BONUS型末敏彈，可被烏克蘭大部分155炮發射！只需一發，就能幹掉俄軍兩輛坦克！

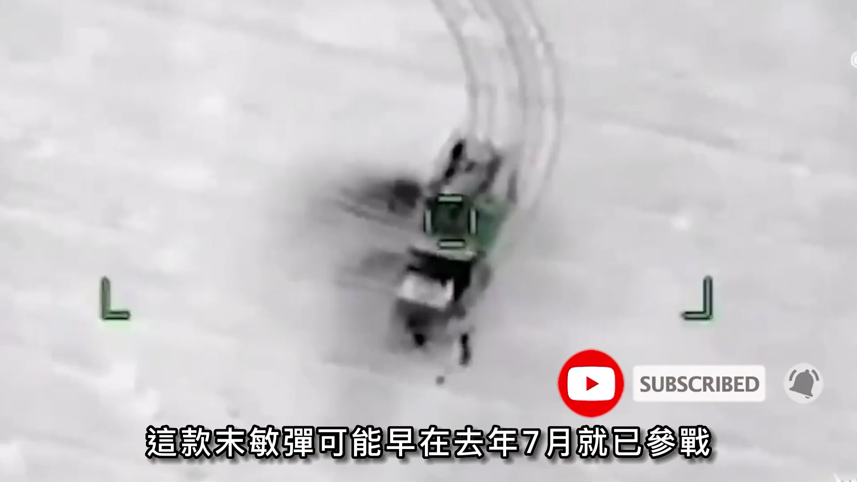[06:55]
时有一篇视频显示俄军一辆铠甲S1就被空中爆炸的莫敏弹击
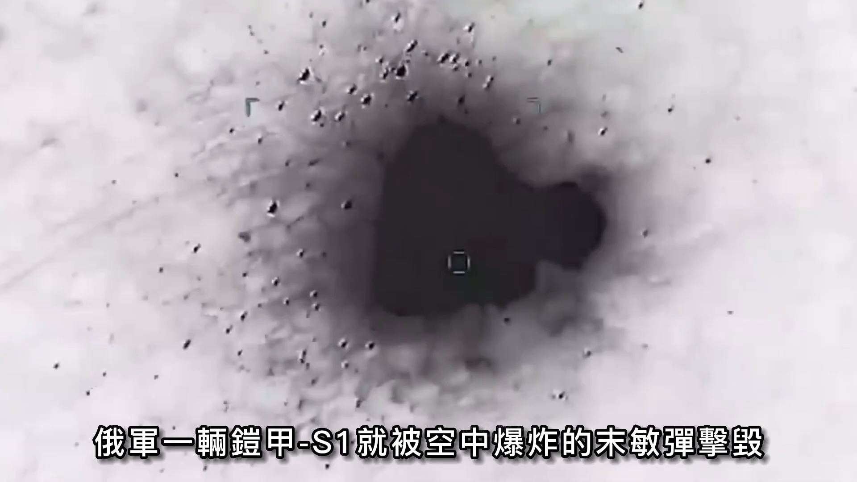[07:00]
毁很有可能就是bonus的战果如果想要防御这种弹药俄军就不得不